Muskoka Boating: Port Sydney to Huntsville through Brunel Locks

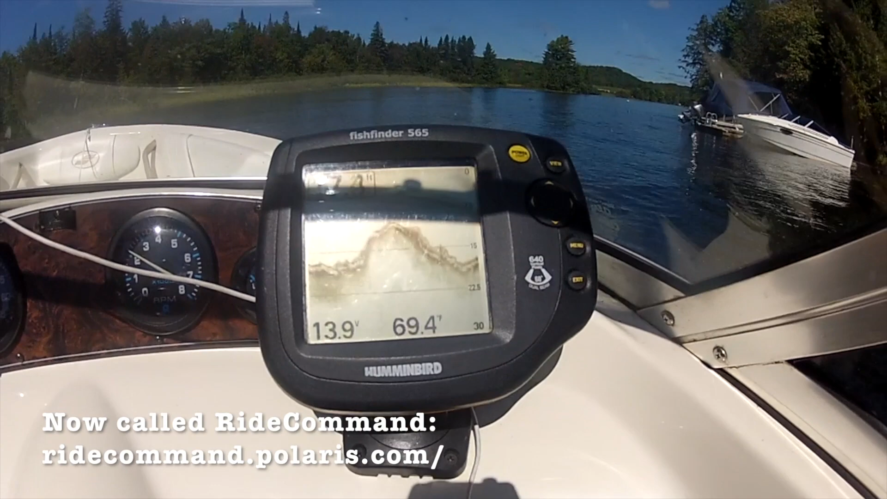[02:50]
And we've got the 565 Hunnenberg fish finder. Pretty useful on this little stretch of water because you don't know how deep it is. It's pretty narrow. And we're running anywhere from, you see here, about 11 feet, but we've seen it down to 60 feet deep in this river, believe it or not.